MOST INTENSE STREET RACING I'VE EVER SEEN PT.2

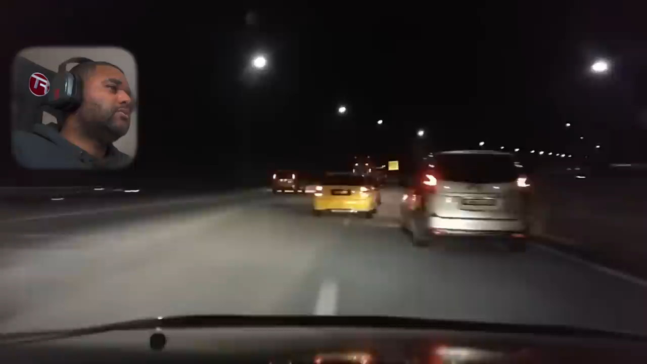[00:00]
fucking honda's moving boy i don't even know if i can go back to watching anything else after watching this shit what's